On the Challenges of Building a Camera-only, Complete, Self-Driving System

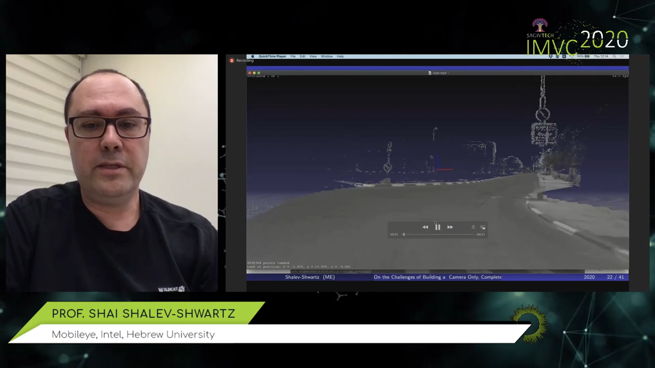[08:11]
So here is an example of a video that looks like something that you can obtain from a VIDAR or from a LIDAR,
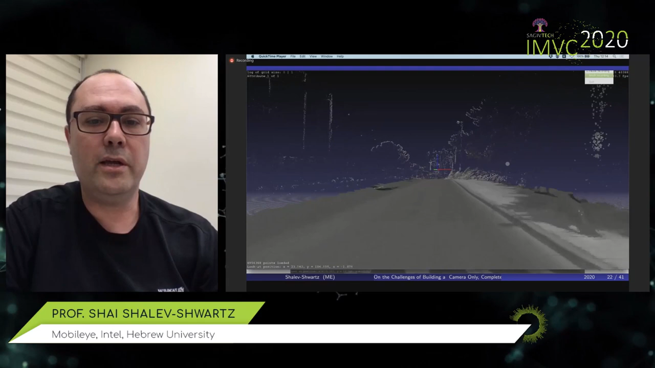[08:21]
but it was obtained fully from cameras by this deep networks that manages to understand the depths of every pixel.